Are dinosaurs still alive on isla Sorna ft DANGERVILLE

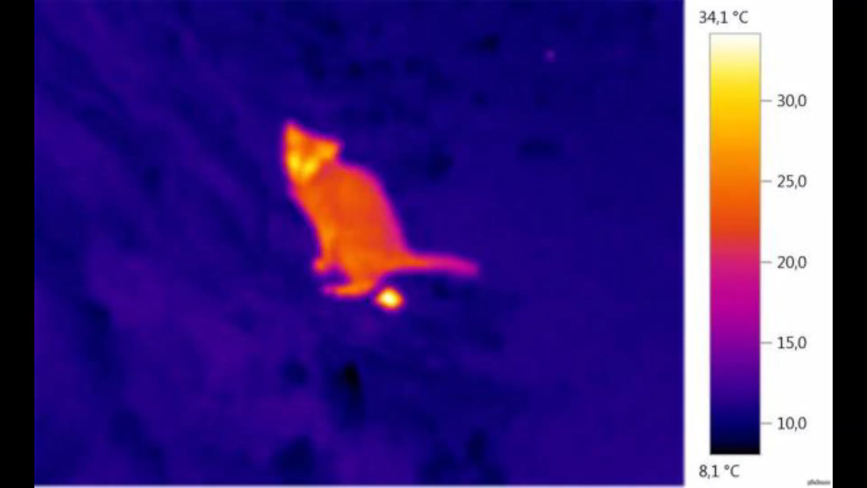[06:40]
Especially if what you're tracking is standing still or is at a very low elevation. If the area of trees are so thick that they act as a blanket canopy,
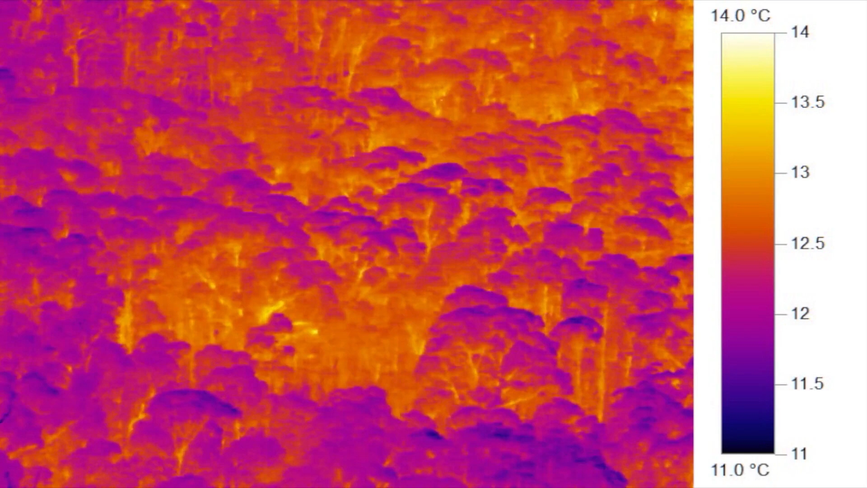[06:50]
On screen: scale top 14.0°C, scale bottom 11.0°C
then it's not impossible to locate dinosaurs with thermal vision, especially much smaller ones such as raptors.